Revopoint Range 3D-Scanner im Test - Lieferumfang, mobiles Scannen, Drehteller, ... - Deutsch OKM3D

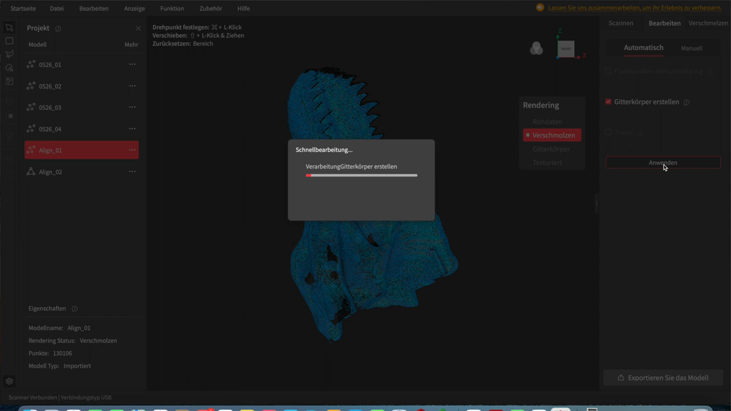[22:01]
Sieht nicht ganz perfekt, wobei die Lichtverhältnisse ja auch nicht ideal sind, aber da müsste ich im Endeffekt nochmal einfach einen neuen Scan hinzufügen, dass das Ganze optimiert wird.